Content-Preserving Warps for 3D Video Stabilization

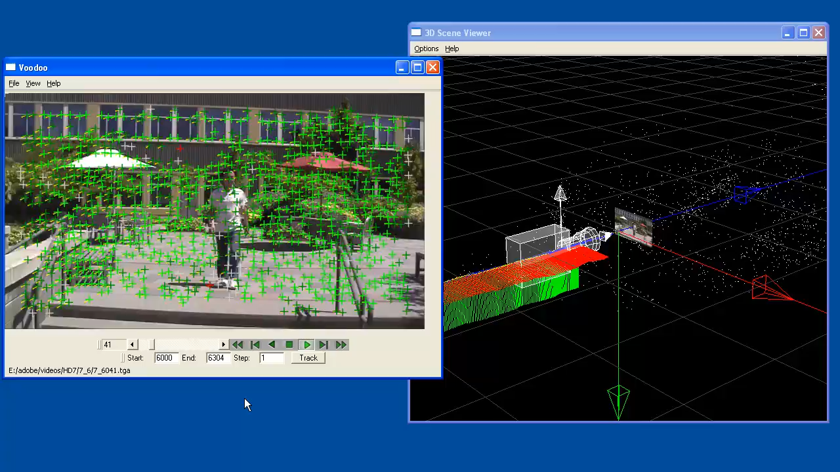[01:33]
We use Voodoo, a publicly available structure for motion system, to reconstruct the original 3D camera motion and a cloud of 3D scene points.